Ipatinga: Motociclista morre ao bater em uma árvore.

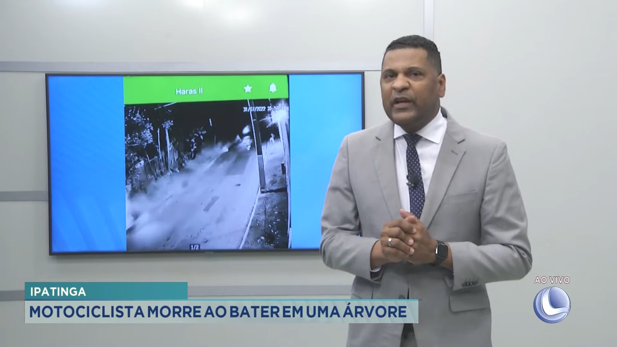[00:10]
Segundo a polícia militar, o condutor da motocicleta perdeu o controle da direção e chocou-se contra uma árvore às margens da pista. Imagens de câmera de segurança registraram o momento. Para falar mais sobre essa ocorrência, eu vou chamar aqui a Gisele Ferreira ao vivasso. Olha só, Gisele, aí é uma pancada que dificilmente a pessoa sobrevive, né?
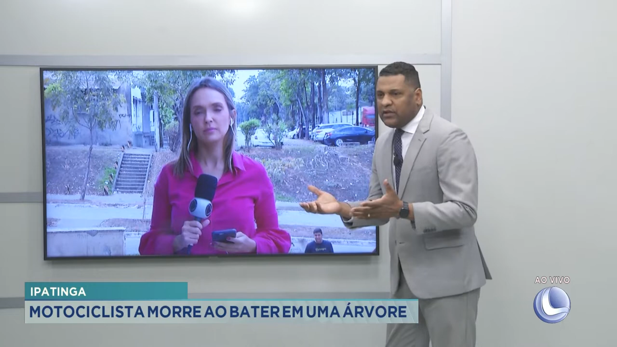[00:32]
Um motociclista em velocidade bater contra uma árvore. Você tem informação? Bom dia para você. Bom dia para você, Nico. Bom dia a todos que nos assistem.
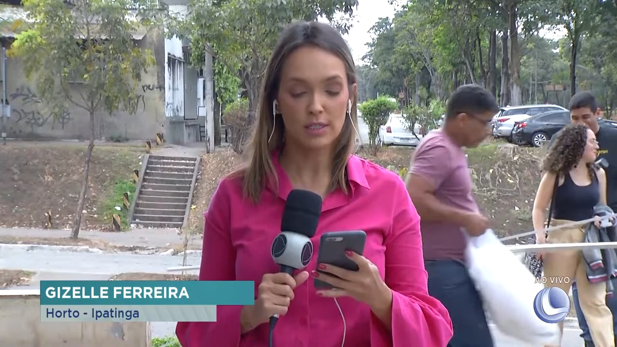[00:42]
Olha só, a vítima deste acidente aí é o Edjames Joaquim Ferreira, de 46 anos, né?
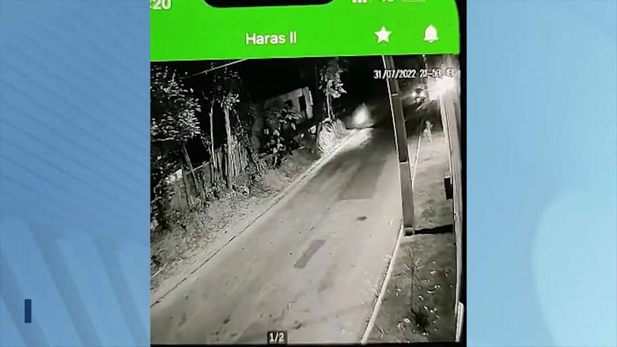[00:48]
O acidente foi flagrado por uma câmera de monitoramento externo que estava ali nesta rua.
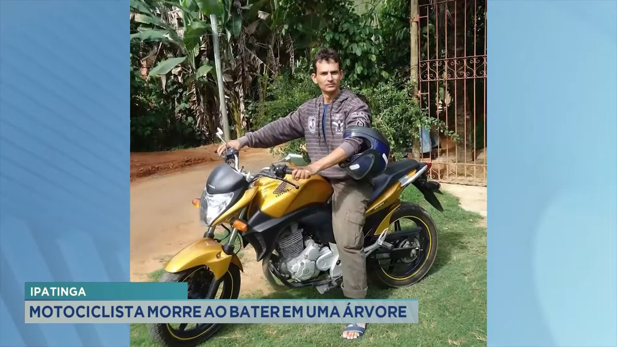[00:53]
E a imagem mostra, olha só, a violência deste acidente. Mostra que o piloto trafegava ali pelo local quando surgiu uma caminhonete que invadiu a contramão.
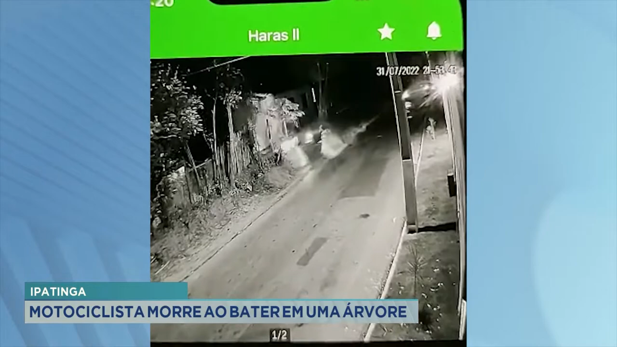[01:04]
E o piloto da moto, para tentar desviar, de bater de frente com esta caminhonete, ele desviou para o lado direito,